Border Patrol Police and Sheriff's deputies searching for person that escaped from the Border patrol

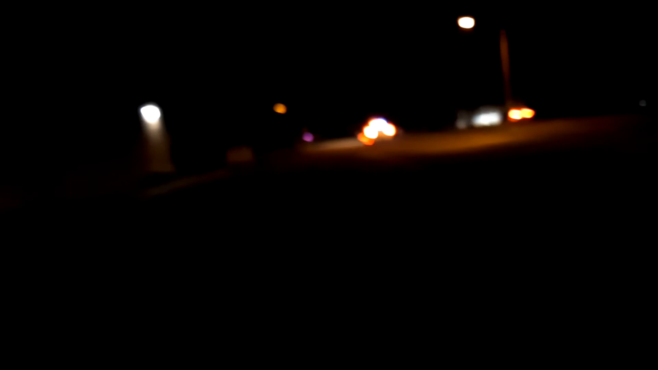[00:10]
a sheriff that just passed by right now I have another police unit out here these guys are searching for somebody that escaped from the Border Patrol nearby